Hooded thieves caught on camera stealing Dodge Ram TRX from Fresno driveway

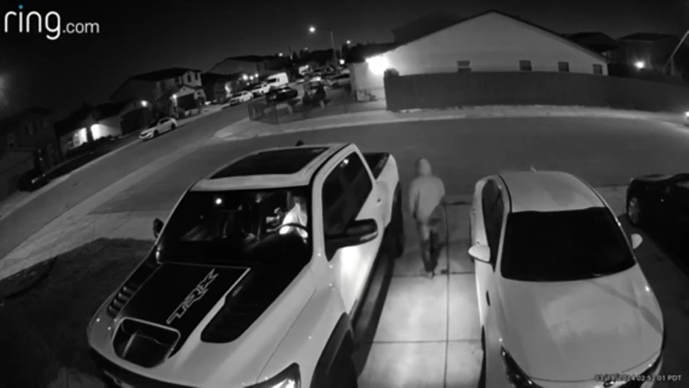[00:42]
As they drove off, two other cars followed right behind it. El Forna Highway Patrol reports nearly 200,000 vehicles were stolen across the state in
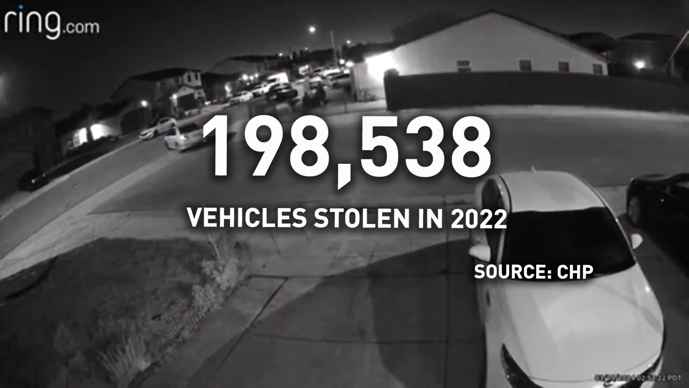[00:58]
2022 with an estimated value of $1.76 billion. Nearly half were trucks.